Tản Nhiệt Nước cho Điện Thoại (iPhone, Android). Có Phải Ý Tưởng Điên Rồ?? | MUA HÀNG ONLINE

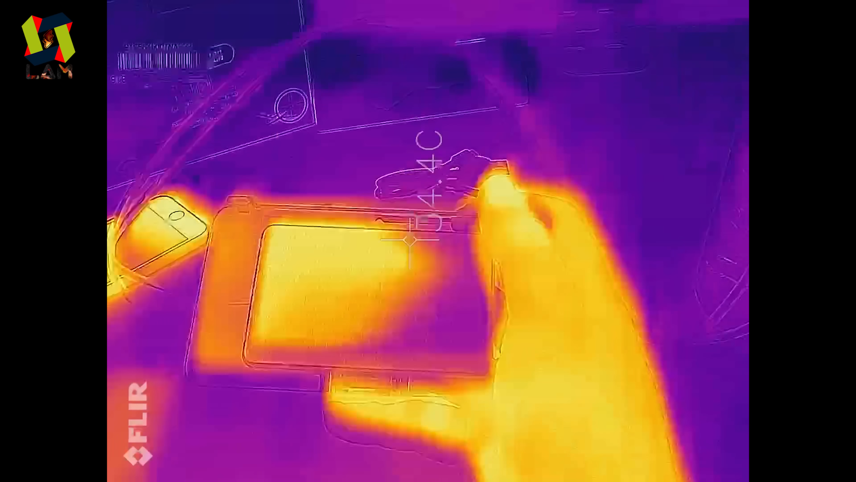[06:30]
mình có test thử đo cái nhiệt độ nè Nhưng mà các bạn có thấy á Là
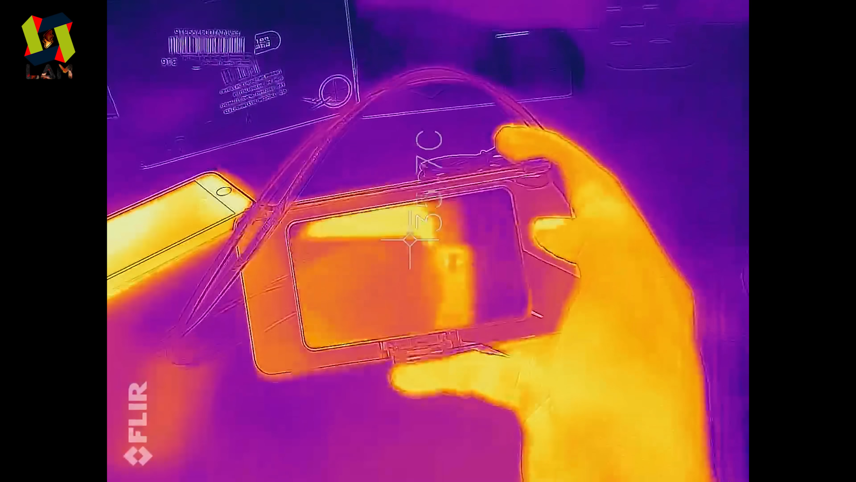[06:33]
cái miếng này nè Nó phản chiếu cái hình ảnh mình lại luôn nha Đó Cho nên nhiệt độ nó đang đo là cái nhiệt độ mà được phản chiếu lại Mình không thể nào mà đo nhiệt độ ở trên cái tấm này được nha Hiện tại 20 mấy độ á Cũng là cái hình mà nó được chiếu từ bên trên nha
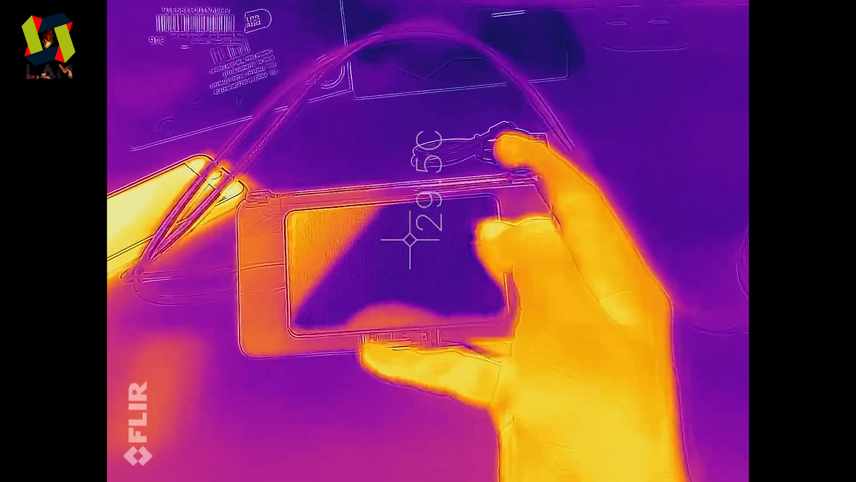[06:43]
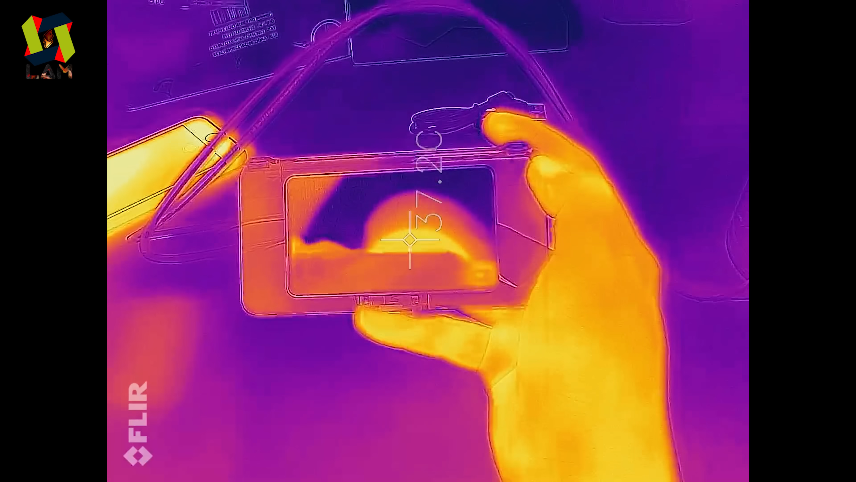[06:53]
Hơi khó chịu một tí 37 độ C 38 độ C Đây là nhiệt độ của mình nha Khó chịu quá
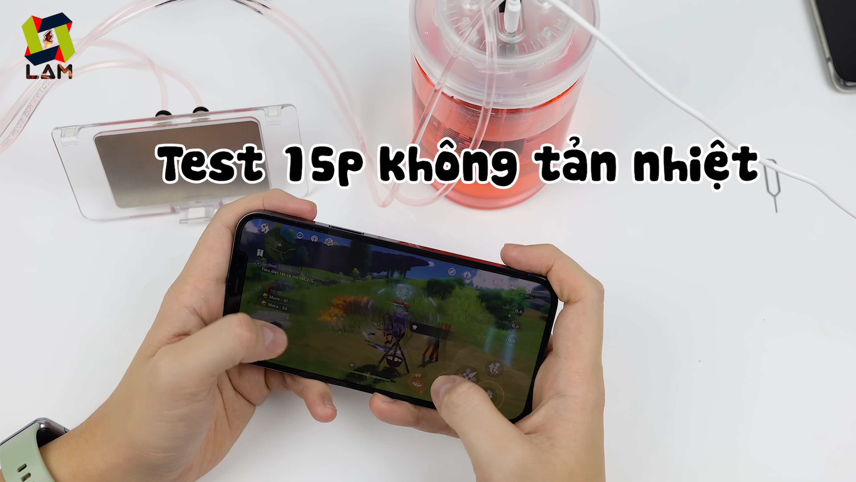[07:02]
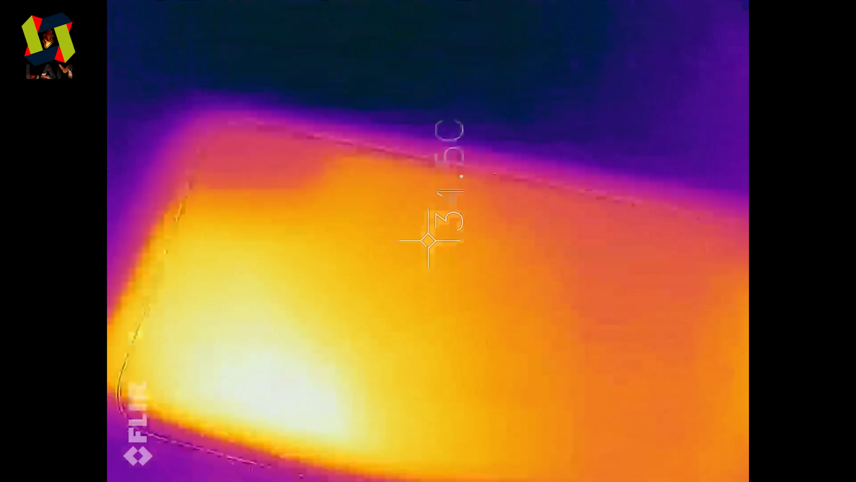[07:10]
Rồi Và đây là sau khoảng 15 phút Mình
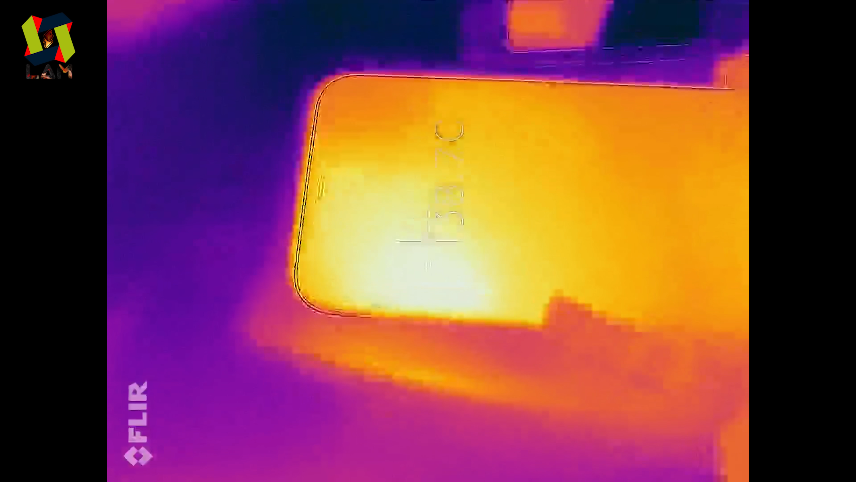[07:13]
chơi tựa game Genshin Impact ở Max Setting nha Thì mặt trước các bạn thấy là 38.1 độ C nè
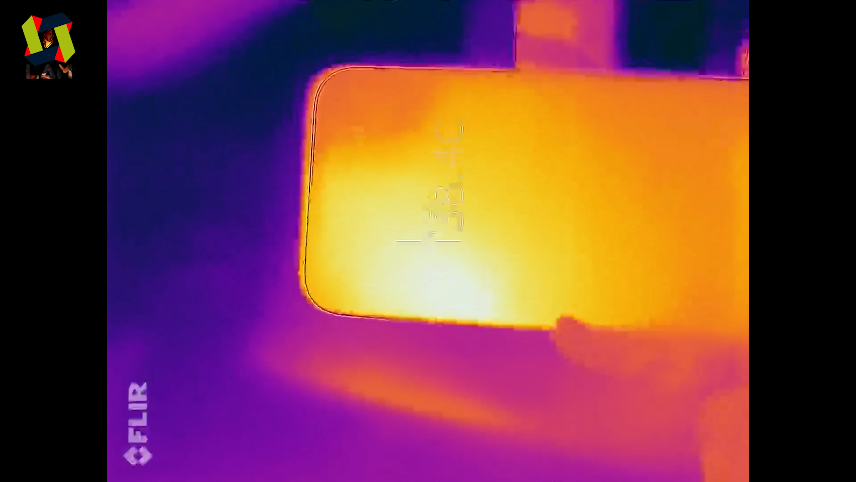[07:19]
Khoảng là 38 độ C nha Và mình sẽ lực cái mặt sau nè
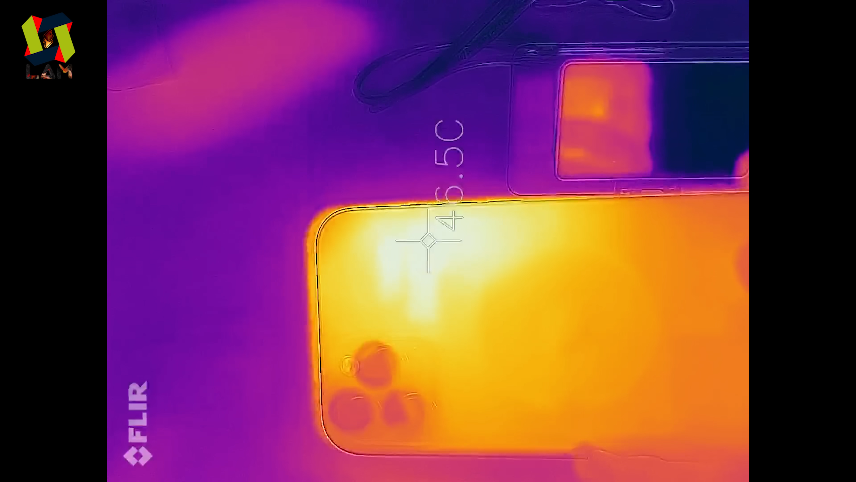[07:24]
Mặt sau cái phần mà nóng nhất á Ngay cái phần camera trái táo á Đó là 46 độ C nha mọi người
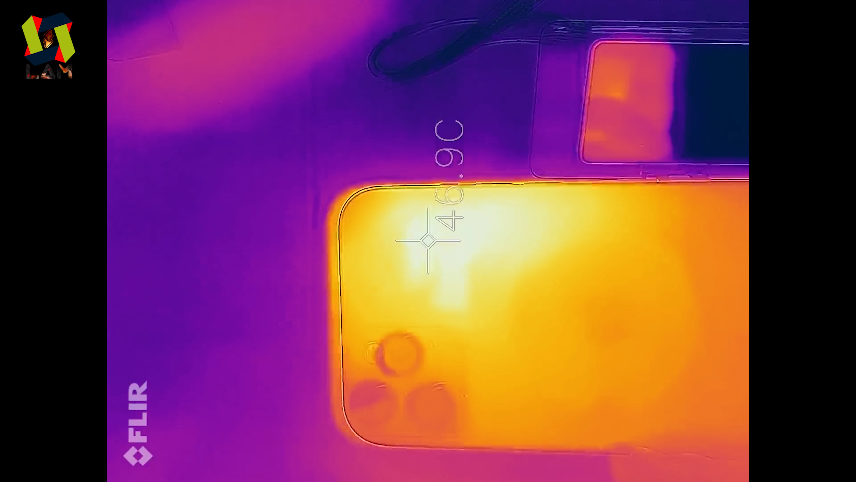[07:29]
Đây 46 độ C Và trong quá trình chơi á Thì nó sẽ rất là giật lắc Và nóng thôi rồi luôn
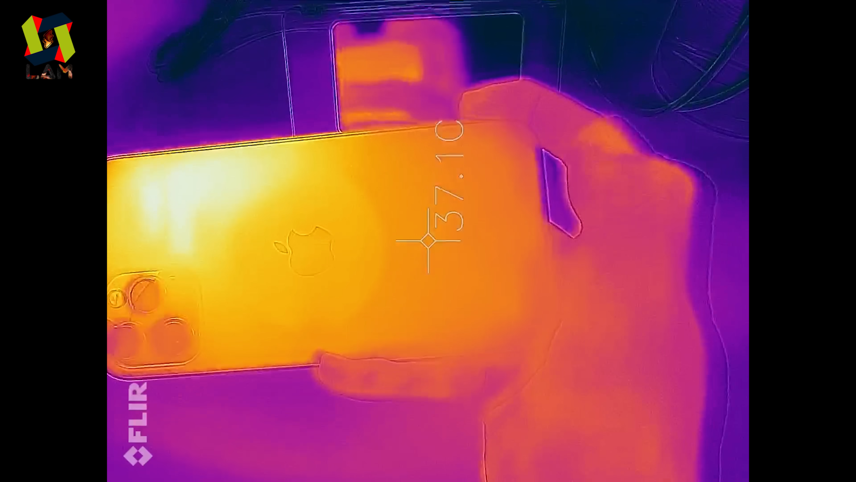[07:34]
Đây chỉ là mình mới chơi 15 phút thôi nha mọi người
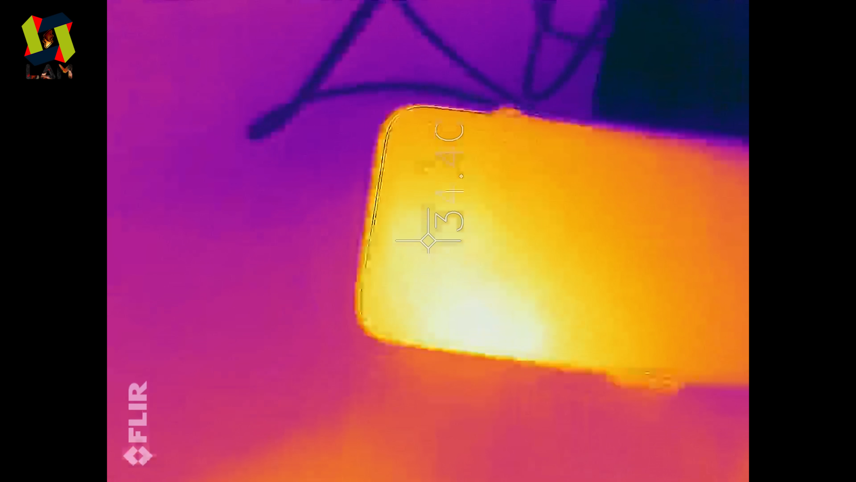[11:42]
Rồi và bây giờ thì mình sẽ tiến hành đo thử cho mọi người xem nha Đó nhiệt độ ở trên màn hình trước nè Hiện tại nó sẽ có giảm nha Còn tầm khoảng 36 độ C nè Và ở màn hình sau nè Thì
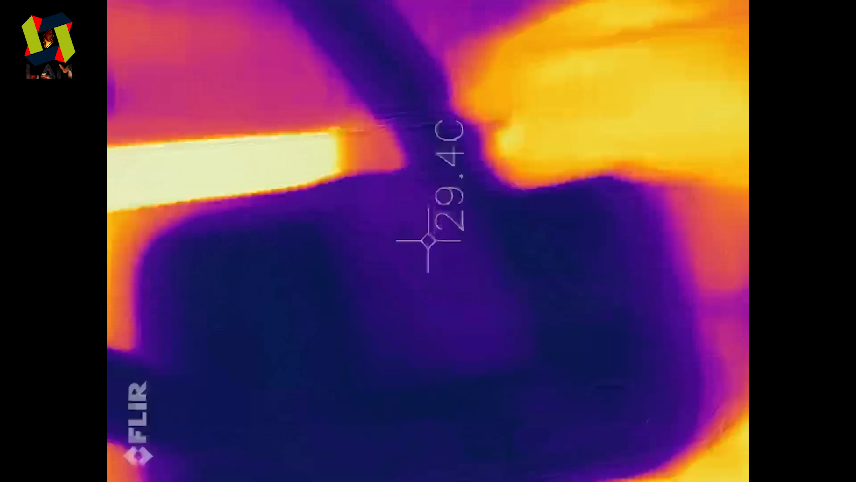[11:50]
On screen: spot 29.4°C
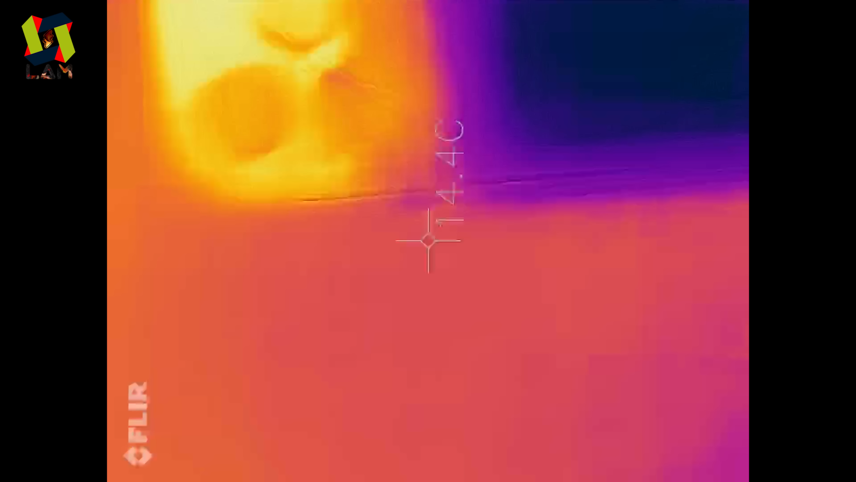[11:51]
On screen: spot 14.4°C
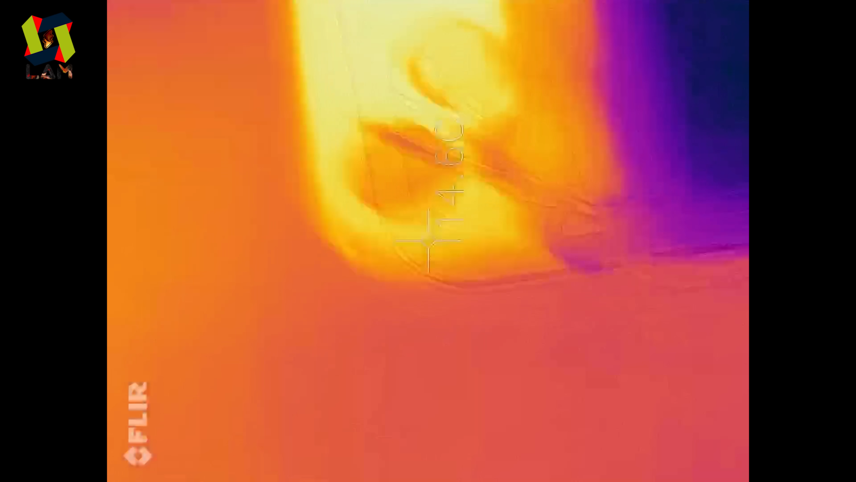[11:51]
các bạn vẫn có thể thấy là Ở ngay
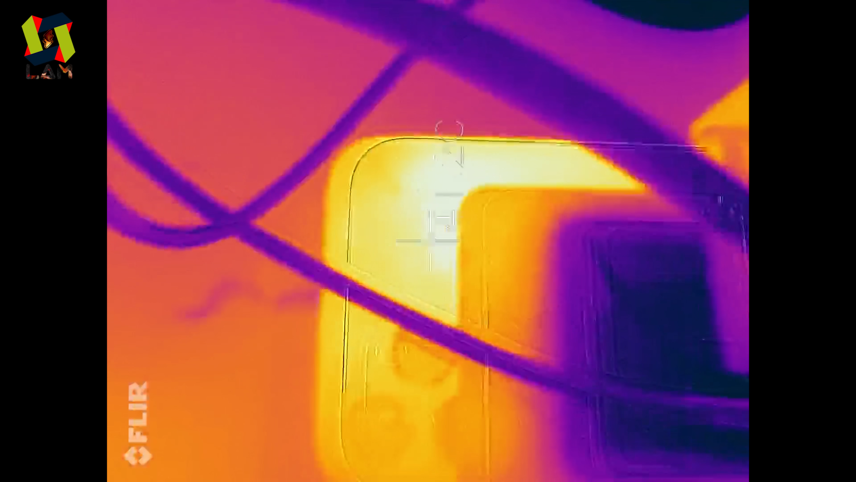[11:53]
cái phần nóng nhất nè Nó vẫn là khoảng 42-43 độ C nha Còn ở ngay Trời ơi Các bạn có thể thấy cái tấm này không
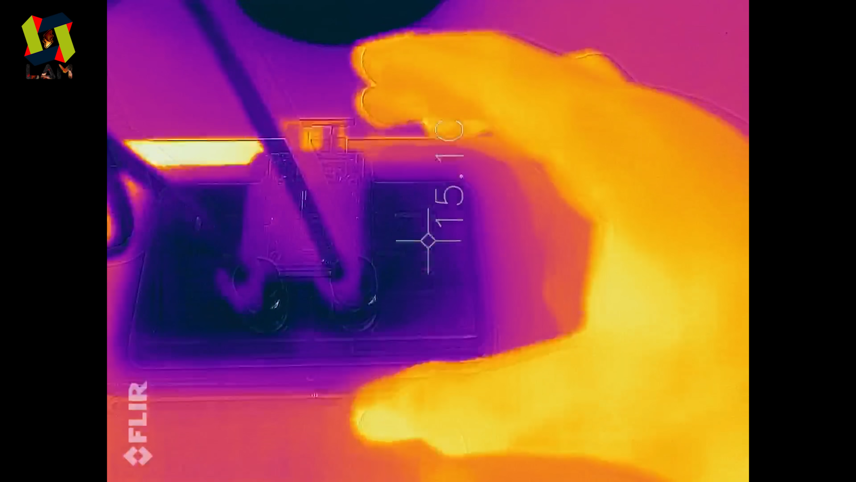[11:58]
15 độ C nha mọi người Và ở cái bình nước
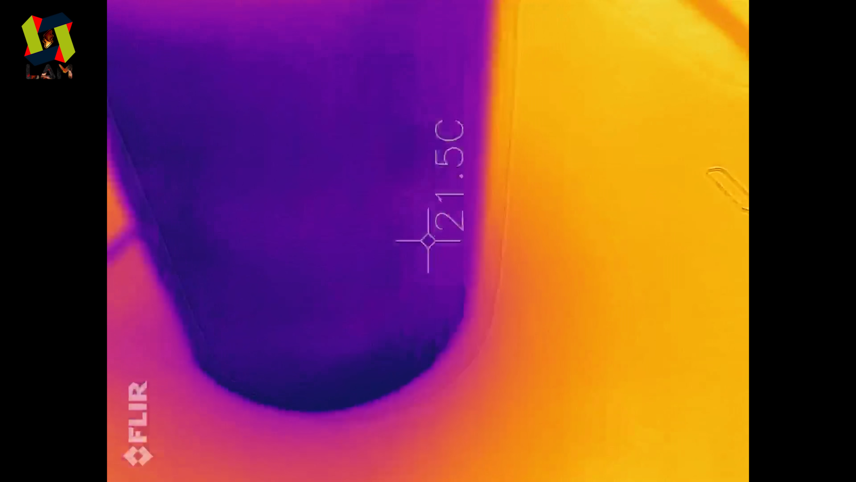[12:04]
On screen: spot 21.5°C
nè Đó Ở bình nước nè Nó là 13 độ C nè
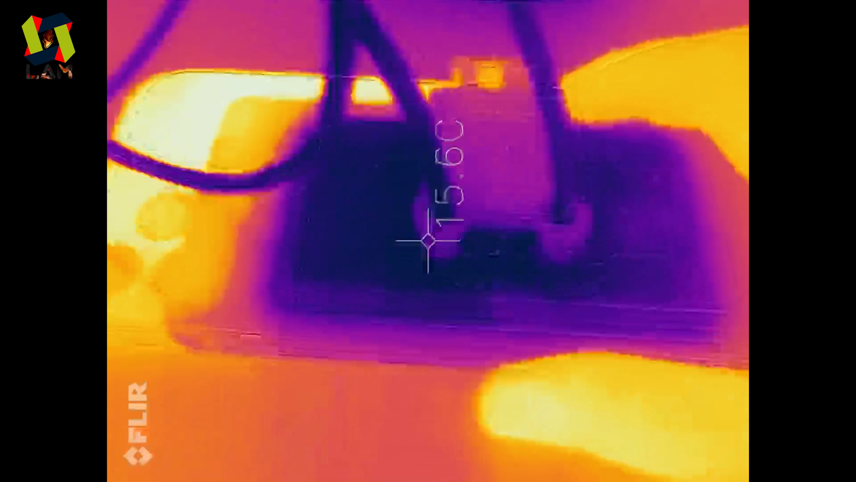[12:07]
On screen: spot 15.6°C
15-16 độ C nè Bây giờ mình sẽ tháo cái điện thoại ra xem thử nha